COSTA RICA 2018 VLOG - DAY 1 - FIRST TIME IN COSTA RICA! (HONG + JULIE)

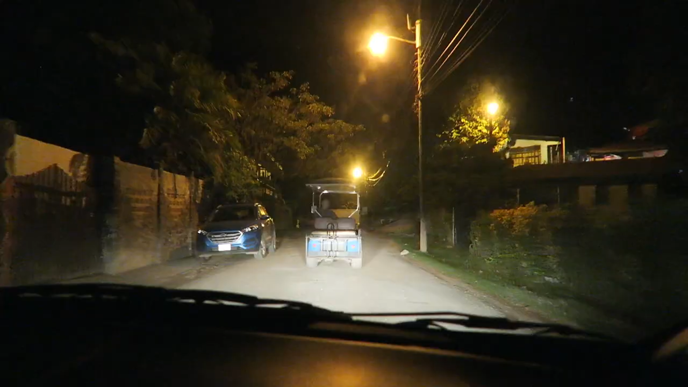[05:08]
okay guys so we made it to the place that we're staying and this is the owner of the